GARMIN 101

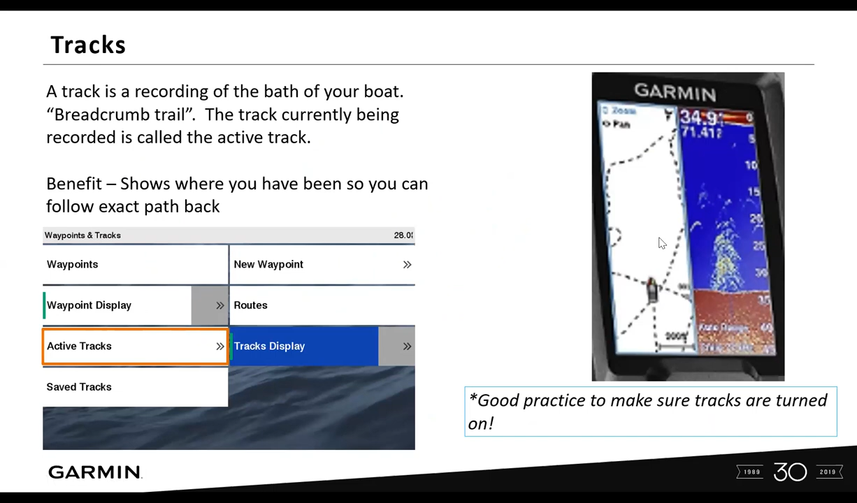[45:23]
So you can do a split screen, and that's what this is over here on the right-hand side. So on this one, you've got your chart screen here, and you've got your sonar screen here, and then you have depth up top. So you can do a split screen.
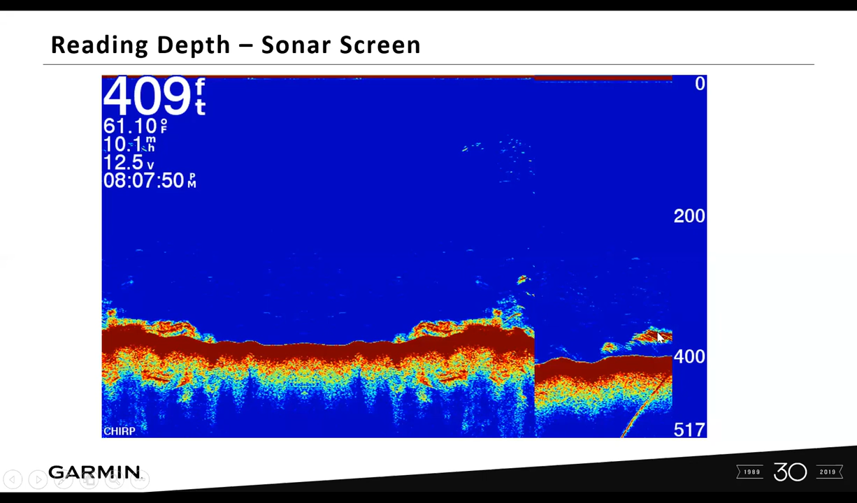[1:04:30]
On screen: depth 409 ft, water 61.10°F
And again, I'm taking a guess here that most of your transducers are on the transom on the back. So that this is right where your transducer is. So this cluster of fish would be right behind the boat. Yeah. Also, question. Did that answer your question? Yes, very much. Thank you. Okay, good. We do have a question about some of the charts, and the question is, what are the blue lines on the charts for? Okay, let's look at, let's pull up a chart.